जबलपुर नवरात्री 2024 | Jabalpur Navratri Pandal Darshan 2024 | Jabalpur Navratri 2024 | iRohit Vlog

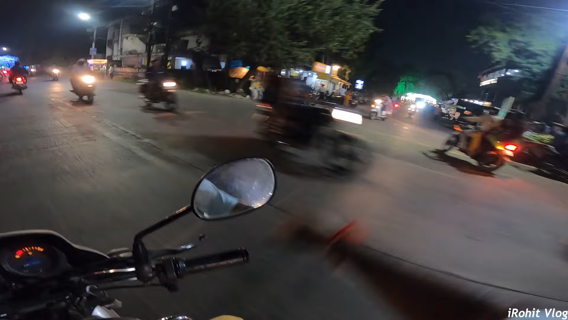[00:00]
यहां से पढ़ता है Royal School, अरे भाई, चलो एक बार देखाई देते हैं आपको आज भी कितनी सजावट है, थोड़ा सा, एक्शली लाइट लगी है ना, तो देख के अच्छा लगता है मिरको, और आपको भी देख के अच्छा लगेगा, कभी कोई जबलपुर के बाहर से देख
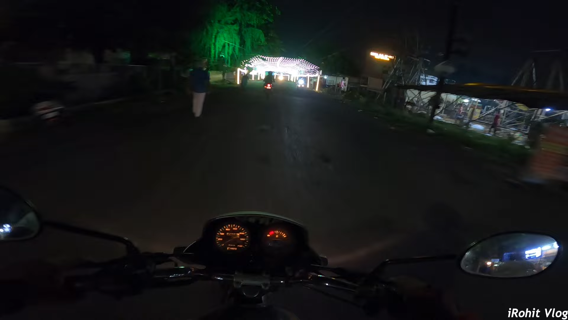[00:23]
लाए थे जबलपुर में सबसे पहले, हम ही लोग जब देवी जी को लेने गए थे तो पहली बार जबलपुर में,
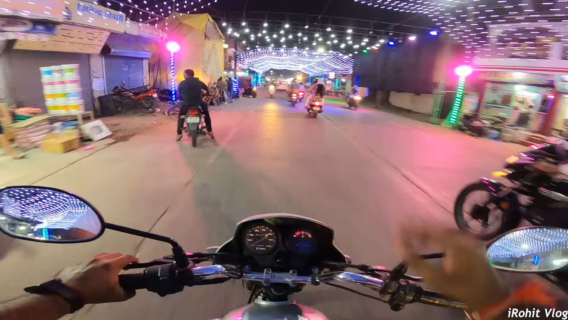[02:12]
बांस पड़ा हुआ है देवी जी के रहने से कितनी रौनक थी पंडाल में और देवी जी वहां से उठके अपने स्थान पर विराज गई है तो दे
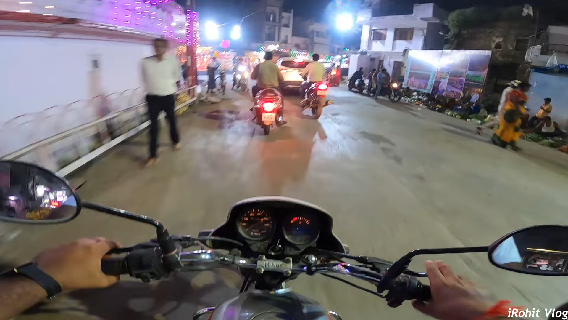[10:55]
गढ़ा पुरवा इस तरफ है इस तरफ चलें तो आपको कुछ देवी जी के
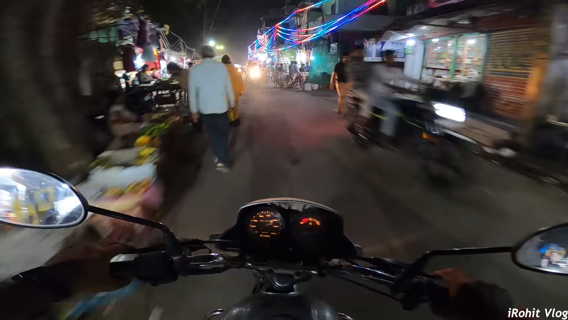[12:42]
नहीं यहां से तो नहीं यह तो हम वहां निकल जाएंगे यार घड़ा मतलब रेलवे लाइन पर निकल जाएंगे हम वो दूसरी जगह है जहां तक मैं सोच रहा हूं अच्छा वो दूसरी जगह है कि
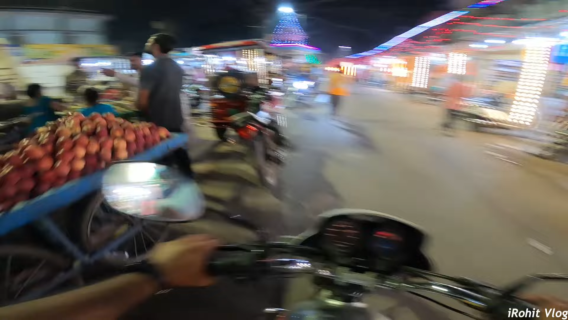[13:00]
देखते हैं क्या हो पाता है कि मैं कुछ बोल नहीं रहा हूं केवल आपको सजावट ही देखा रहा हूं
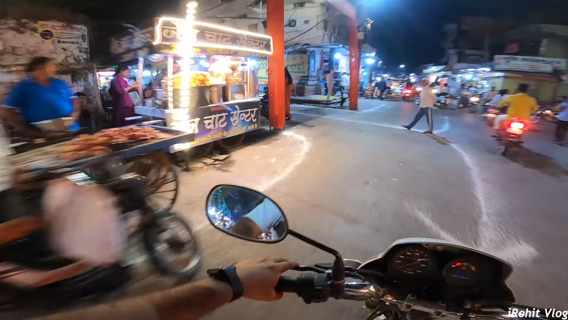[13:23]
कि अने ने ने ने मैं गलत था दूसरी रास्ता है यह देखिये यह अभी खंबे लगे हुए है यहाँ पर पी लाइट्स लगी नहीं है पंच मी तक लगांगी यह देखिये पूरा तैयार हो रहा है यह अच्छा